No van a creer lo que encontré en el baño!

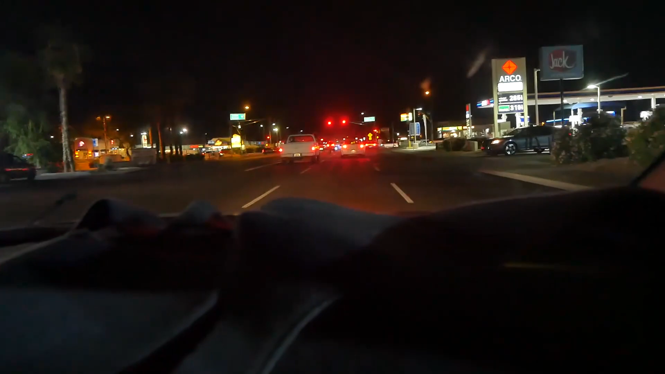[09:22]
Está la Indian School Y vean Es en este lado Donde está el arco